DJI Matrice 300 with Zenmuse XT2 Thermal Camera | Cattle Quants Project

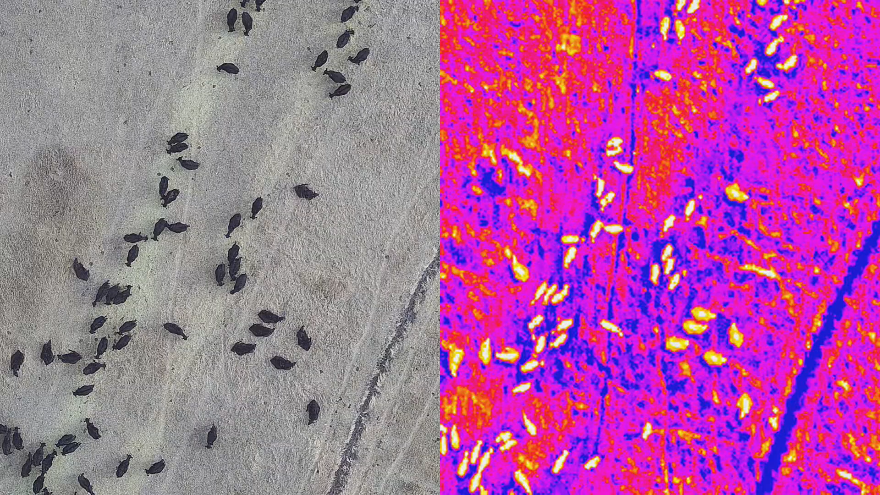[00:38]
images at the same time so this drone was sent to us from an ohio company called cattle quaint that's developing a cow counting program so